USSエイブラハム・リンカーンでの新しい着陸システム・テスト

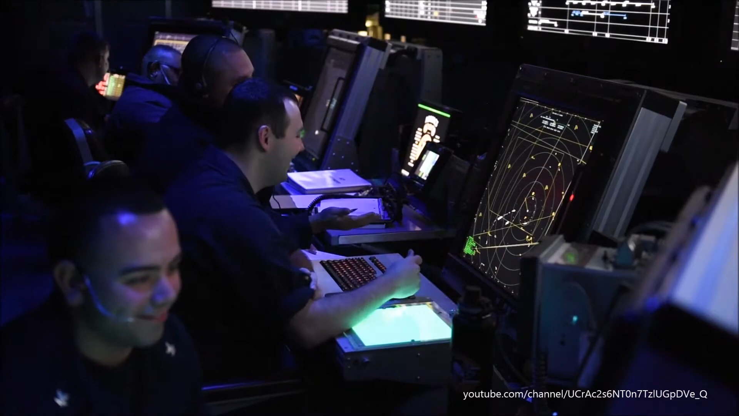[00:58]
So to help the pilots, the Navy implemented various electronic systems, such as radar, to assist them in landing.